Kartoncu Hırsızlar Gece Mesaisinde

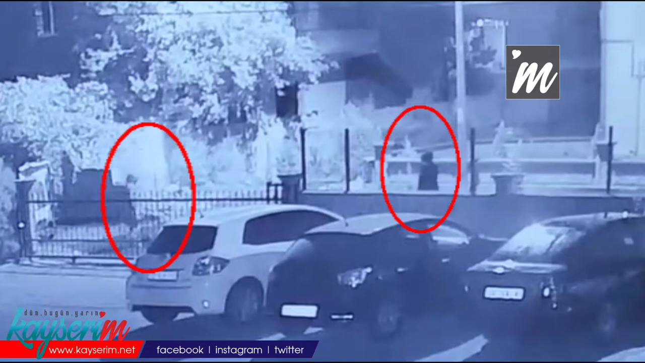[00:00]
Kayseri Uğur Evler Mahallesi'nde dün gece saatlerinde motorlu karton toplayan iki kişi kabloları çalarken güvenlik kamerasına yakalandı.
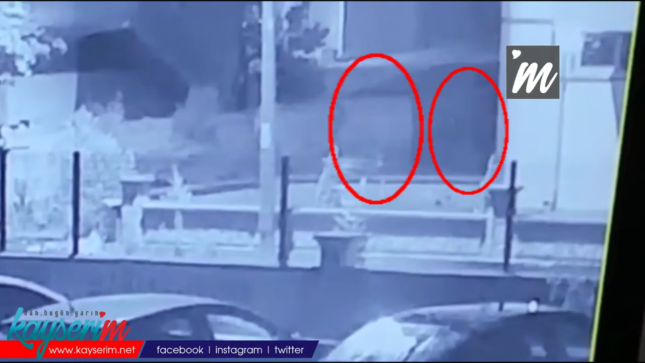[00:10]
Güvenlik kamerasından habersiz olan hırsızlardan biri çevreyi incelerken diğeri kapıyı açtı. Çaldıkları malzemeleri karton arabasına yükleyen hırsızlar saniye saniye görüntülendi.